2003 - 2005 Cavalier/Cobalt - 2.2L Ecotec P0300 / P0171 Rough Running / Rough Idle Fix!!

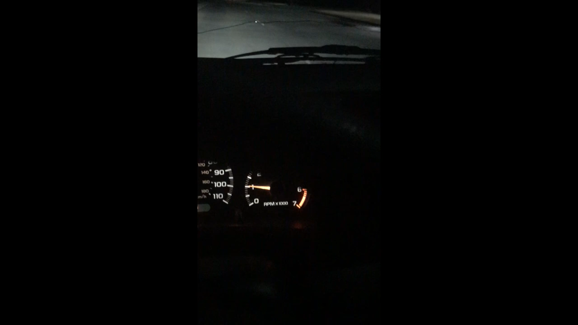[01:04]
I can't accelerate. It's just like it's bogging down. See the RPMs just plummet almost to stalling.